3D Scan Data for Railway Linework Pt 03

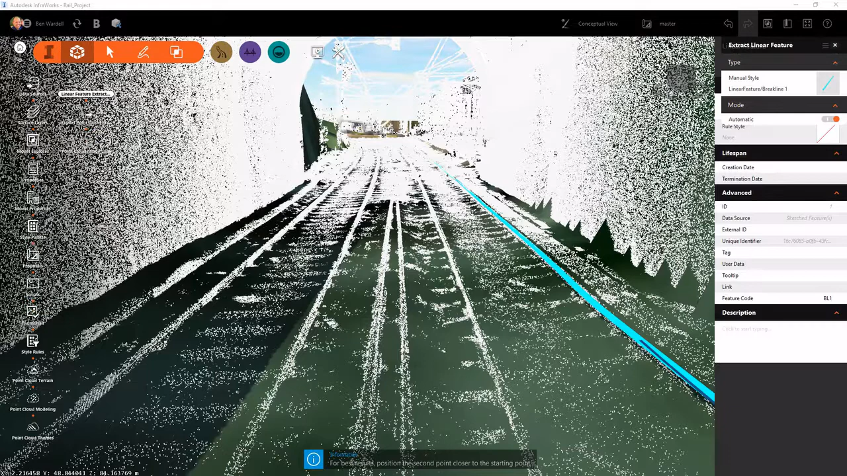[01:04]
This allows us to simply trace along linear elements. Here we're tracing along the top of rail. And in turn, it will automatically generate a 3D line string that we can use in our other platforms that represent that top of rail feature.
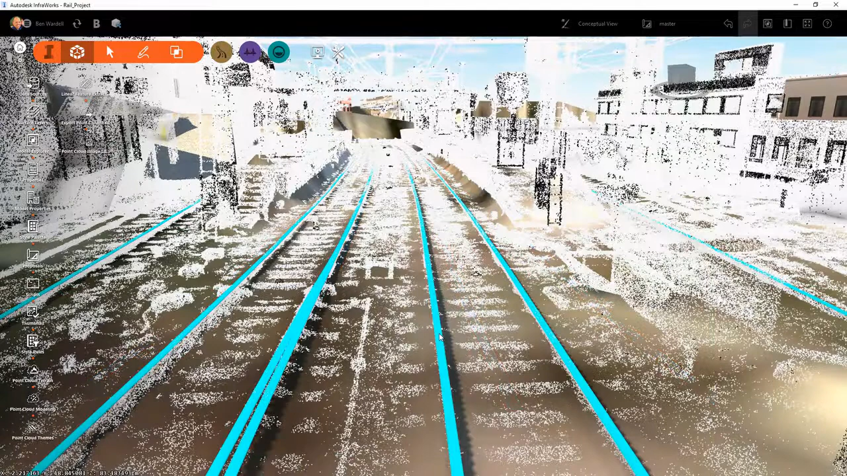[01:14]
We can also look at these features in section view.
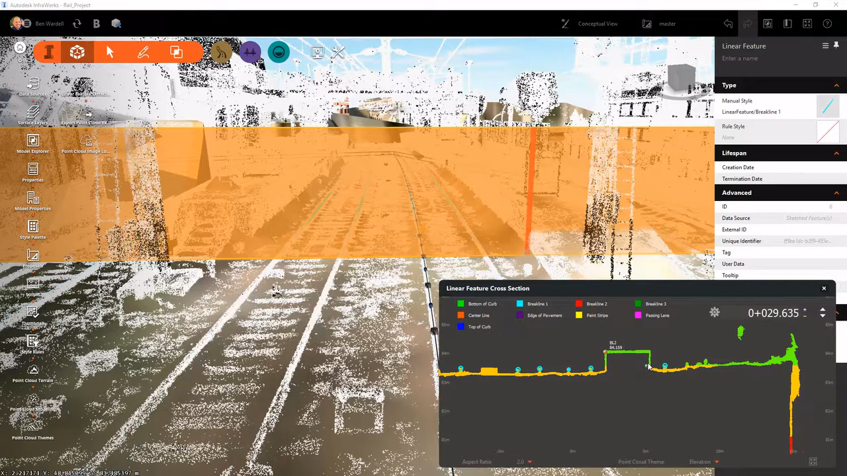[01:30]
And we can progress through that alignment and adjust those points as we need to. And here we can add a couple more points for the left side platform as well.
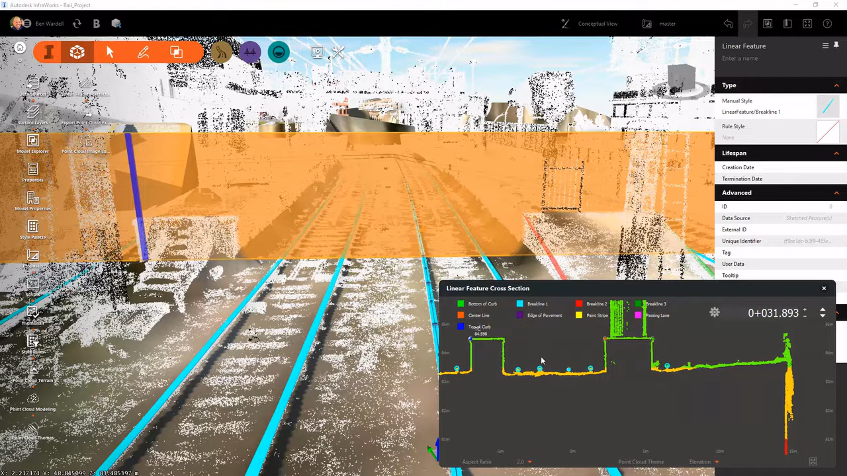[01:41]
We'll do that here. And we can do this for the top and for the bottom of the platform. And these are going to be useful when we create our surface and when we run our analysis for our alignments.
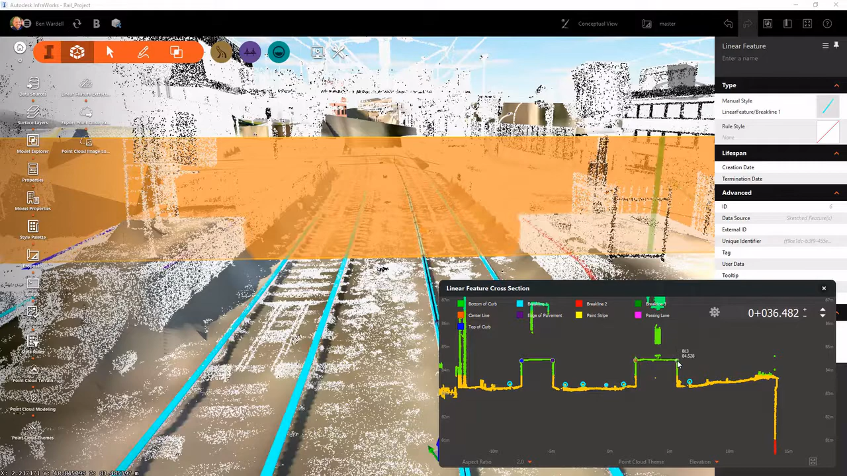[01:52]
So we'll adjust those here. We also are able to run the transverse feature lines as well. And those will generate points that represent the top of our point cloud.
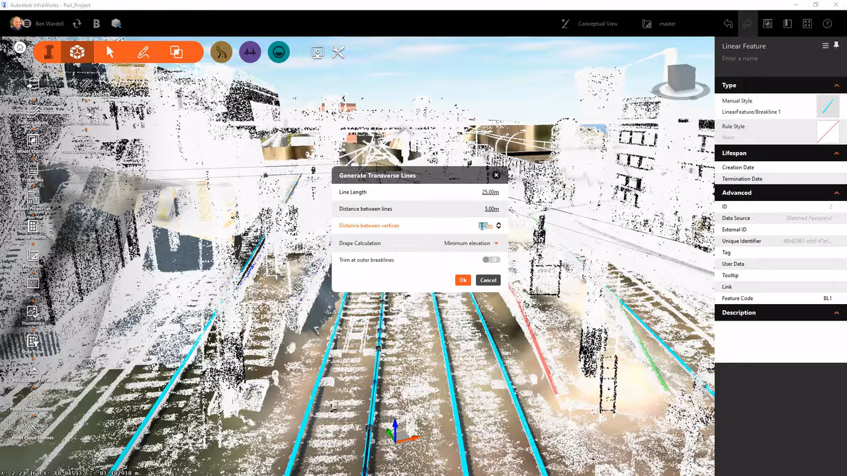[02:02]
And we can adjust those parameters as we need to, make those closer or further apart as needed.
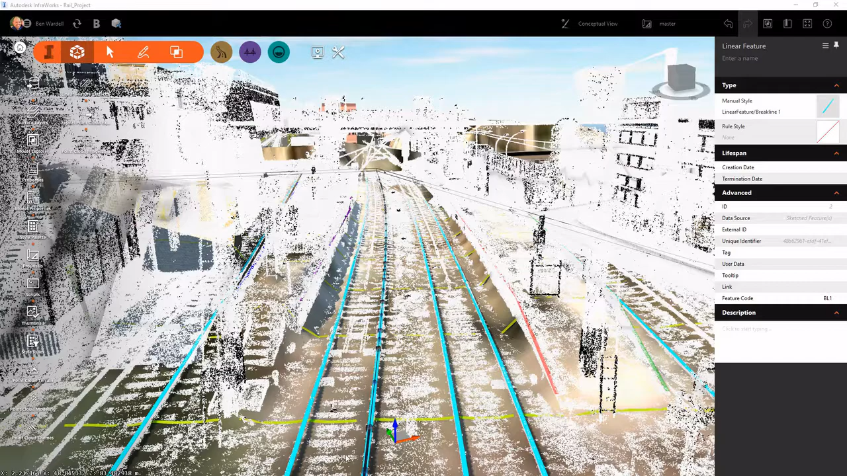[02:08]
And we can see those lines and those points that were generated there.